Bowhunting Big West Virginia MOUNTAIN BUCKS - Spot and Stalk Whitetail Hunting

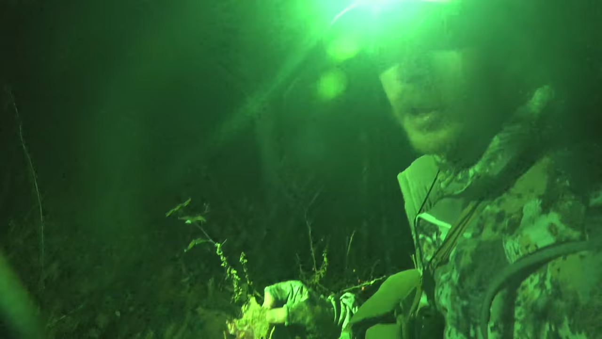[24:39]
Blood's looking good. So he's heading uphill, but this is just about where we had heard him crash. So hoping he's not too far up ahead.